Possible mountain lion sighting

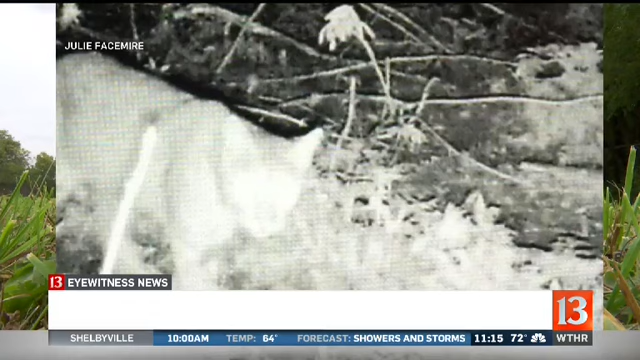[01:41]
DNR wouldn't confirm and they wouldn't deny that it was a mountain lion so them asking exactly where it was not wanting to know just the general location made us suspect that it was a mountain lion.
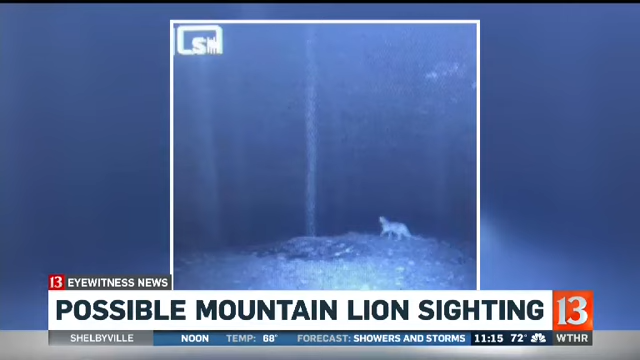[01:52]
Also last year this photo was captured in Owen County. DNR says it received reports of mountain lion sightings throughout the year.